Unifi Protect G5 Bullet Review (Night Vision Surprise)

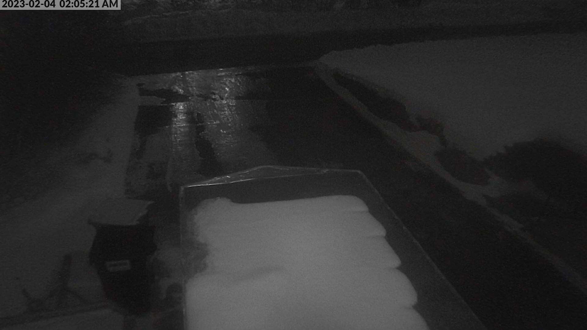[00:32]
and you can see here the low light performance. Now, if I go over and switch over to the G5 footage from the night after I'd put it and swapped it out outside, man, do you notice some low light performance increases here? Improvements. This camera has obviously got a little bit of a wider aperture to it. Not only that, you can see that the nighttime infrared performance is so much more improved.
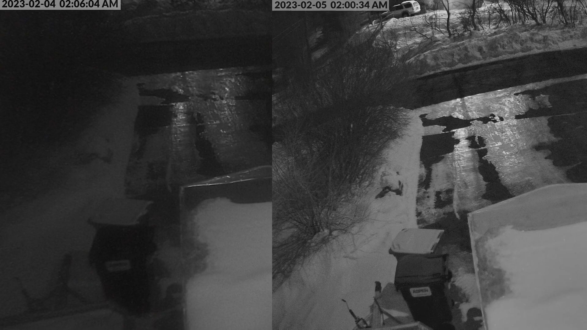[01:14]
but just even the light off of the snow in the middle of night at 2 a.m., the low light performance here is just incredible. It actually shocked me. So it's a night and day difference going from the UniFi G3 to the G5. Not only with the G5 do you get additional image pixels going to 4 megapixel, just even the low light performance at night is just amazing how good this camera got.
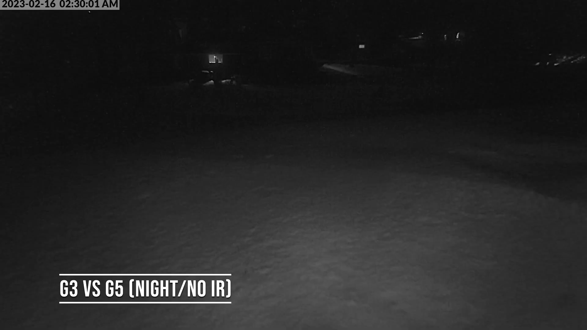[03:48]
This is the G3's nighttime performance in my backyard facing my neighbors. You can see here, all you can see is the infrared overcast on the snow in front of the camera. You can see, obviously, the neighbors have a kitchen light on in the house. This is on the 16th. So if I switch over and go to the next day after the camera had already been implemented,